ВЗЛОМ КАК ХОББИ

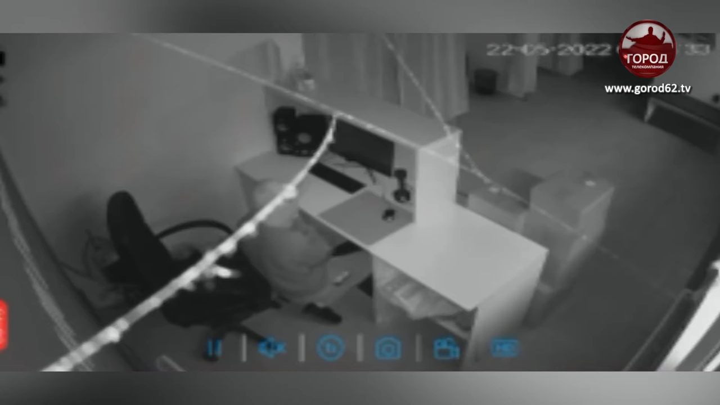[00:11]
А еще проверяют все кассы и ящики в офисных столах. Но бегали ребята недолго. Сколько магазинов взломали? Пять.